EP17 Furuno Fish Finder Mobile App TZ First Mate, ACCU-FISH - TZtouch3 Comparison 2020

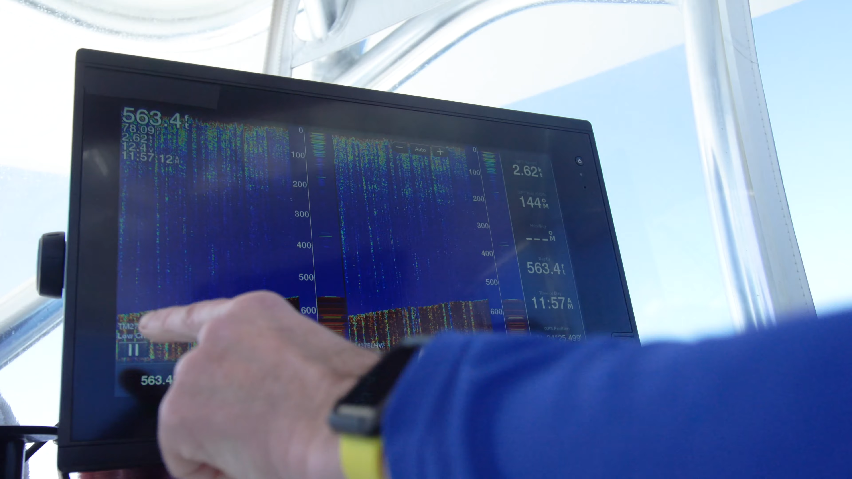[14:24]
It does say low chirp, low chirp, but they look identical.
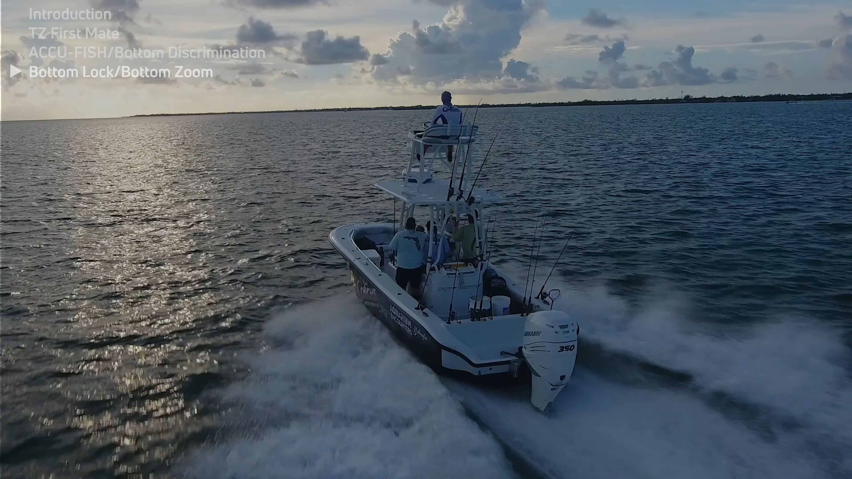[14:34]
Now let's say we wanted to zoom in on the bottom because we're looking at better bottom targets.
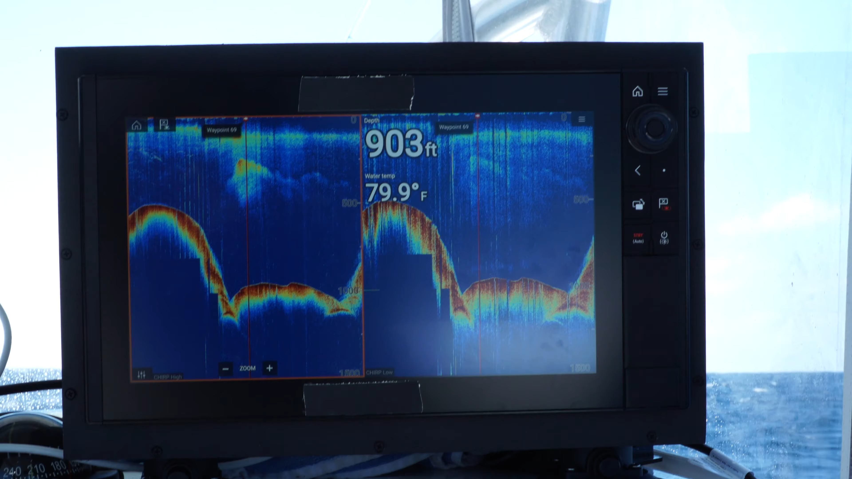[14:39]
On screen: depth 903 ft, water 79.9°F
You know, if we want to get a little bit better image of what's going on on the upside of this hump. On System C, they've done a pretty good job with this as well. We're going to take our knob here and we're just going to twist in. And that is going to allow us to get a bottom zoom.
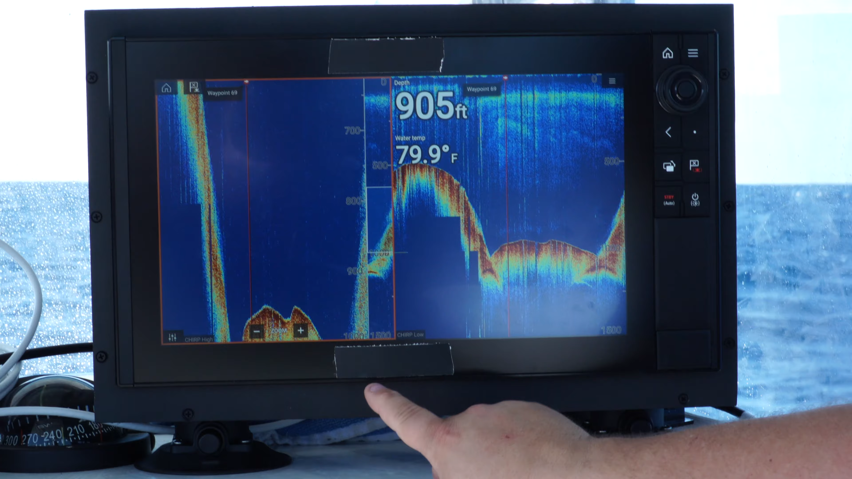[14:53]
On screen: depth 905 ft, water 79.9°F
And you're going to see the zoomed in portion of the bottom. And you're going to see a little bit of your entire water column there on the right hand side.
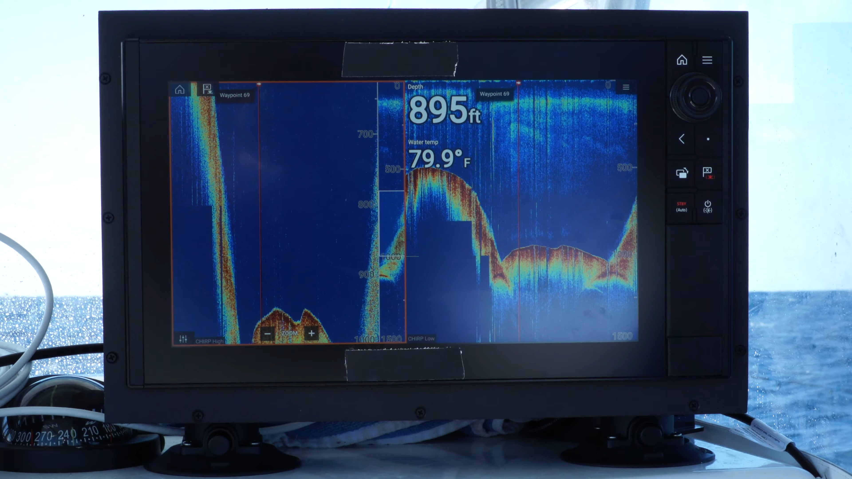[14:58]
On screen: depth 895 ft, water 79.9°F
To get back to a full screen without a zoom, we're just going to twist that knob back out.
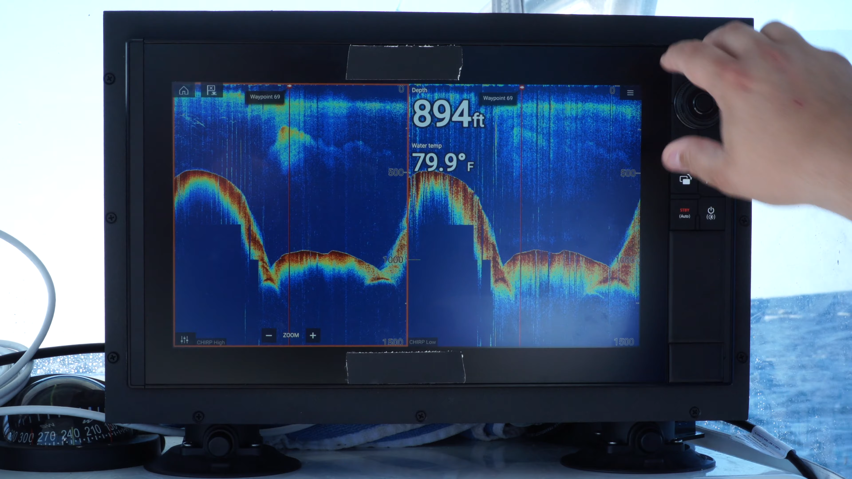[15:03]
On screen: depth 894 ft, water 79.9°F
When we take a look at several features offered with the TZ Touch 3 internal true echo chirp fish finder, we find that the other systems are missing or have limited versions of the features.